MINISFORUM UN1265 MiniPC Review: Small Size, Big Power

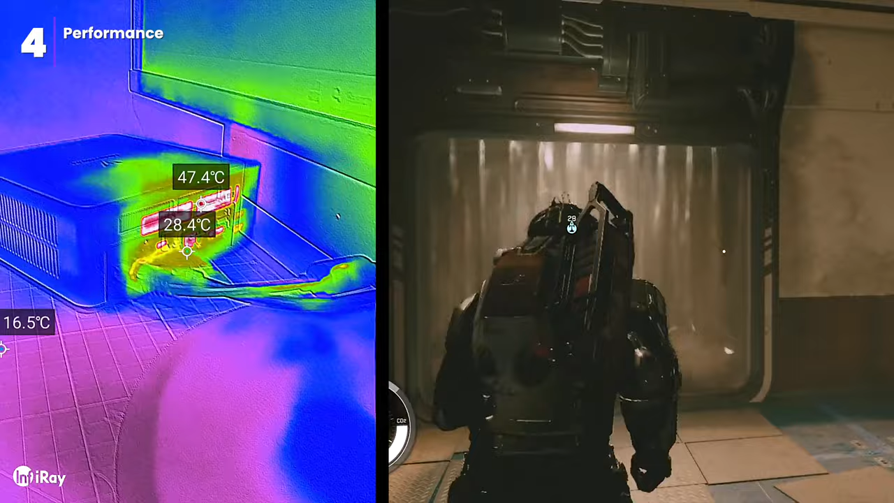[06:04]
I tried playing Starfield in HD with the lowest possible settings, and as you can see the temperatures did spike significantly, which is to be expected given the demanding nature of the game.